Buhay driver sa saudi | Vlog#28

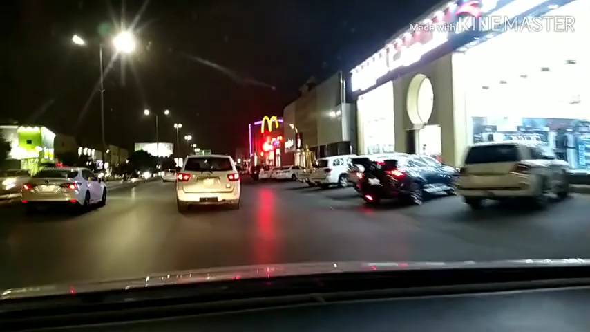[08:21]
Pagkatid pa tayo sa malayo, kaya pauwi pa lang tayo. Ay.
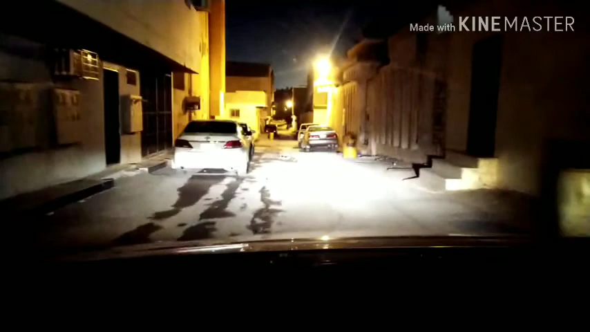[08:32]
Sigip ng daan dito. Ano? Dalawa-dalawa mag-parking. Baka mga squatter din itong lugar natin. Yung mga loob-loob dito. Dikit-dikit yung bahay.